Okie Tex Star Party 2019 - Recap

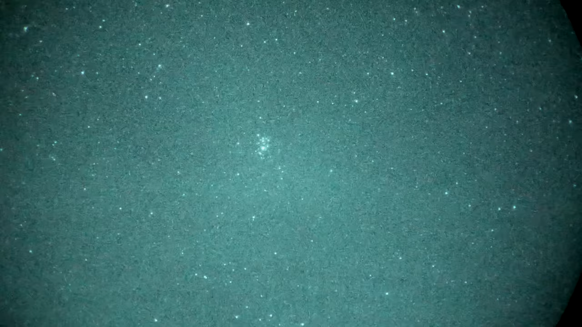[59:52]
Look at that. Pleiades. Shimmer it's doing in there.
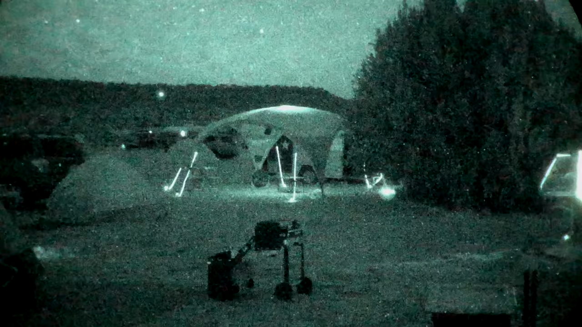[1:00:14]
That's I like that going up the guy wires right there. That's really cool. That's pretty neat.
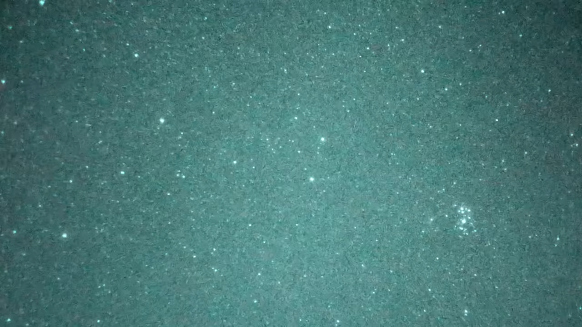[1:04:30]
Oh, I just saw a meteor. I just got one in here. You have plenty of time to observe the sky when you're living in a van down by the river.